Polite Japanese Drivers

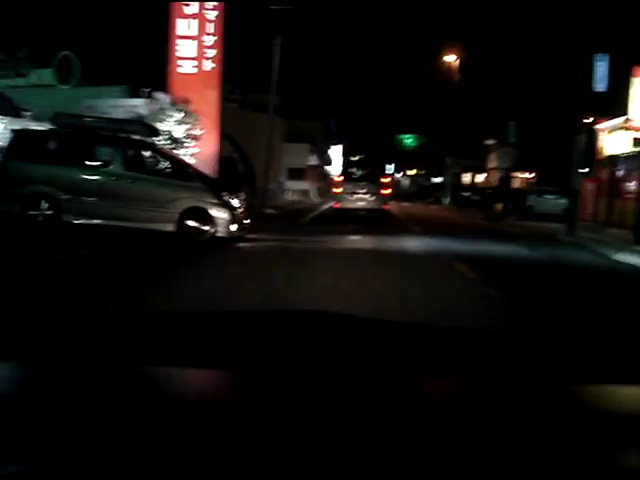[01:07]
that's their way of saying thank you, so if you let them in they give the hazard lights a burst just to say thank you
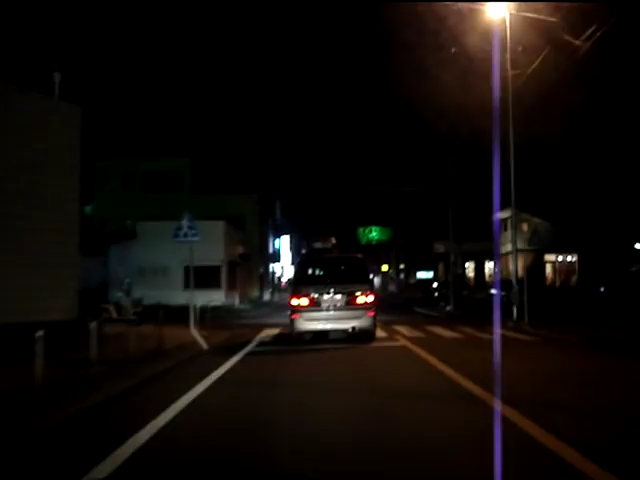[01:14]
so yeah it's really cool driving in Japan,